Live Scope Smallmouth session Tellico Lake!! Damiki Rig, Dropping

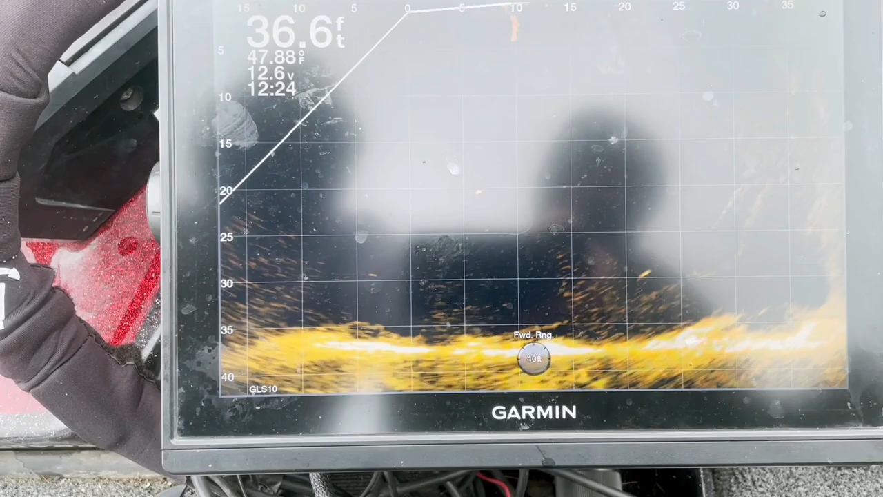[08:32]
On screen: depth 36.6 ft, water 47.88°F
Right in front of the boat again. There it goes down. Ten feet out again.
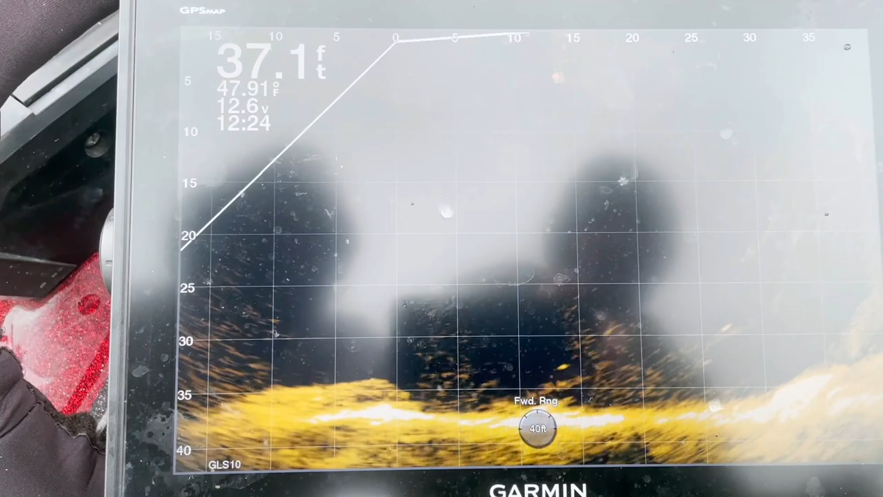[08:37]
On screen: depth 37.1 ft
These fish aren't really moving. Which is a good thing. There's not much current today.
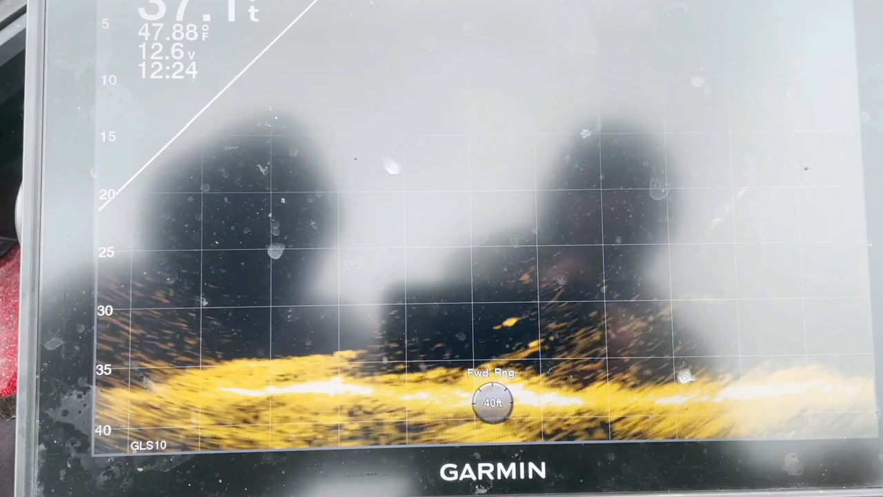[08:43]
On screen: water 47.88°F
Which will really help things. So you drop down.
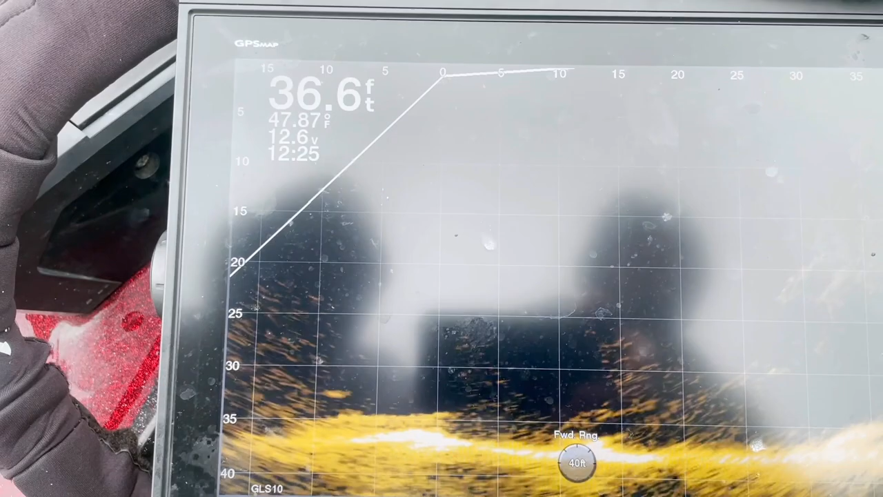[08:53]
On screen: depth 36.6 ft, water 47.87°F
I drop down here. And you can see my bait.
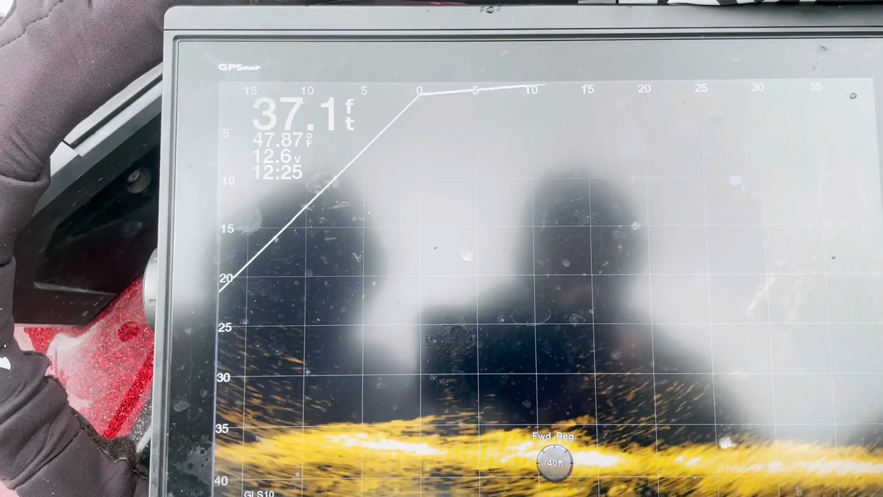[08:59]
On screen: depth 37.1 ft, water 47.87°F
I'm always continuing to scan. Even when my bait's not down there. But there's one. He's right under my bait.
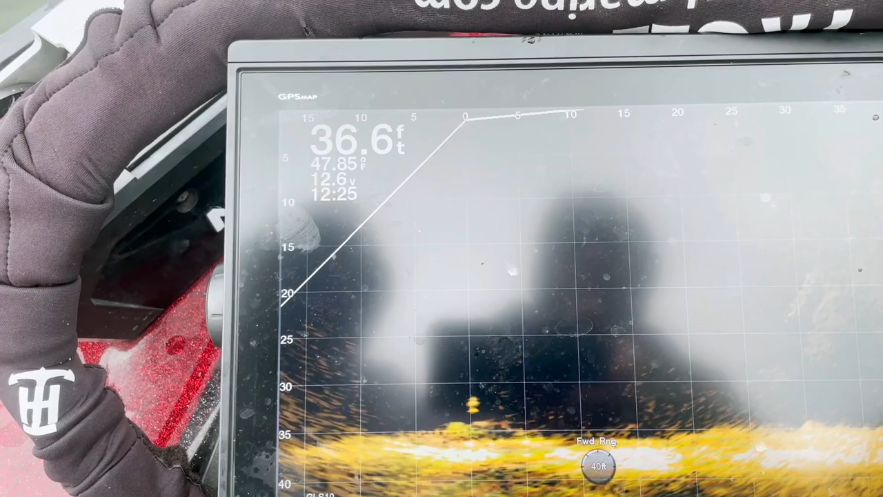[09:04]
On screen: depth 36.6 ft, water 47.85°F
Here's two. I missed that one. So it's dropping back down. And look at all of them.
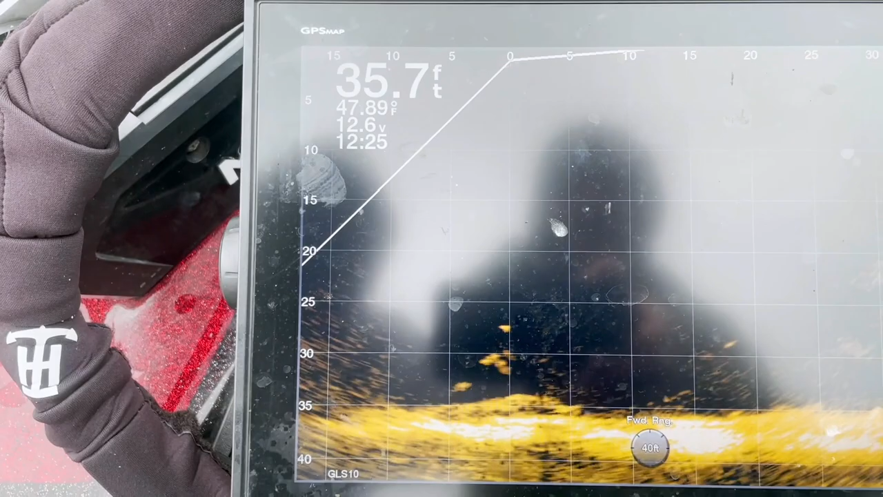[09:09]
On screen: depth 35.7 ft, water 47.89°F
How they just came up. And he got it. Now look at all of them following him up.
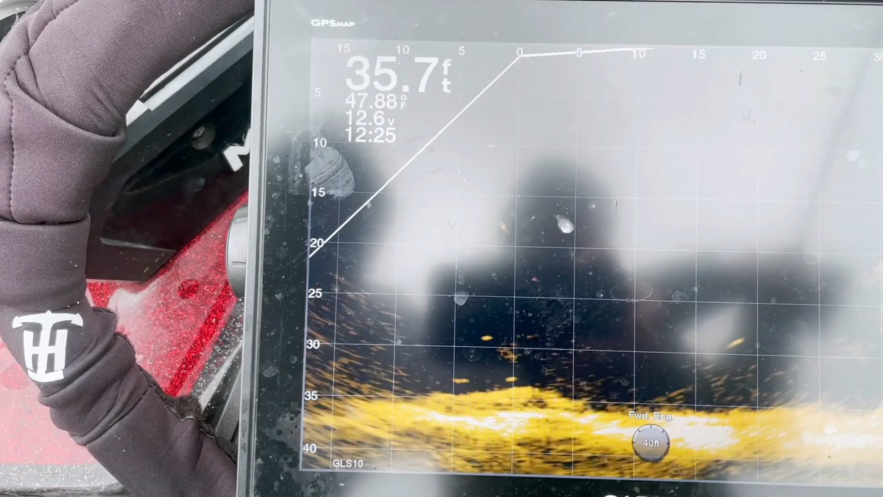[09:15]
On screen: depth 35.7 ft, water 47.88°F
It's incredible. Look at all of them. And we're both really getting excited now.
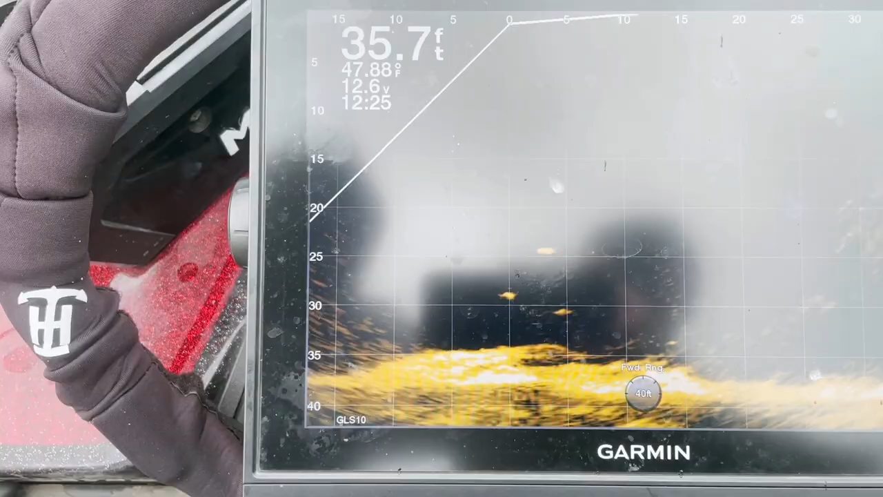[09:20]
On screen: depth 35.7 ft, water 47.88°F
Because we know it's pretty much game on. So I take the phone back.